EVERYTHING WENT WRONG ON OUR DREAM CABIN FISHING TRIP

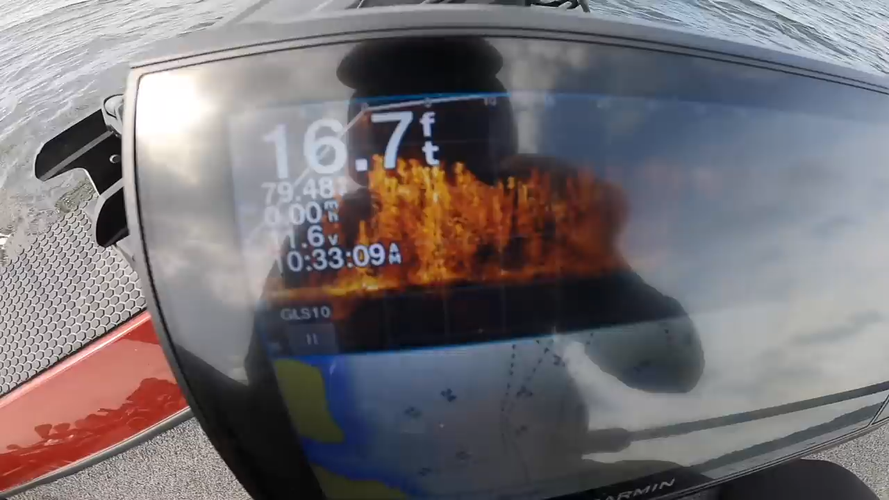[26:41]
On screen: depth 16.7 ft
You can see on Panoptix, it's about 15 feet, but the grass is down about 5 feet, so I've got a 4 to 6 foot diver tied on, and we're just spot locked out here in the wind.
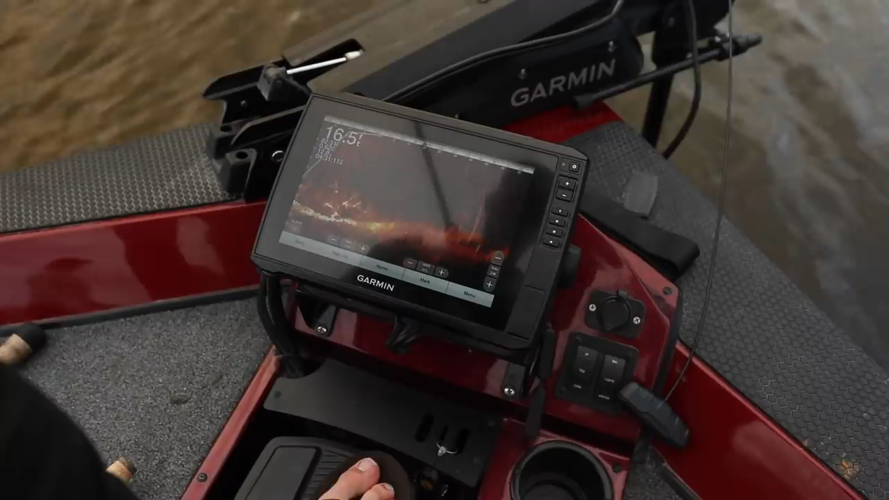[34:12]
As I'm like panning left right now, look at all those trees. Say what? You stuck?